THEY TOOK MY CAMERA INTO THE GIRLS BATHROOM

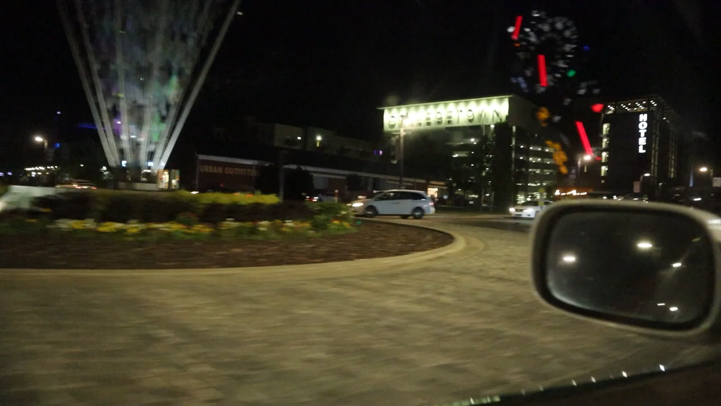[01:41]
I'm trying to keep the College Town frame in frame because I think it would look really cool.